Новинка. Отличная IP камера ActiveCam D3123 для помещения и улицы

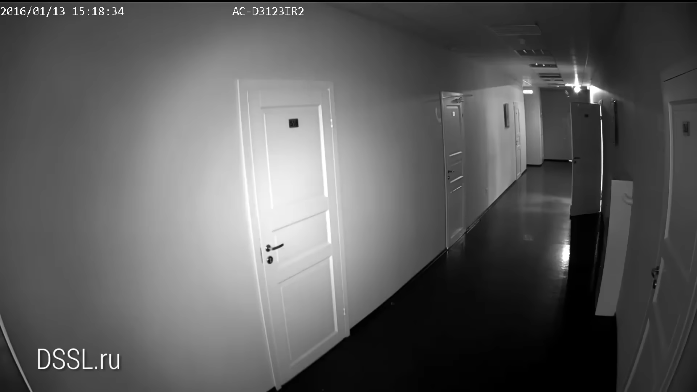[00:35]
имеется механический ИК-фильтр и ИК-подсветка с дальностью действия до 25 м.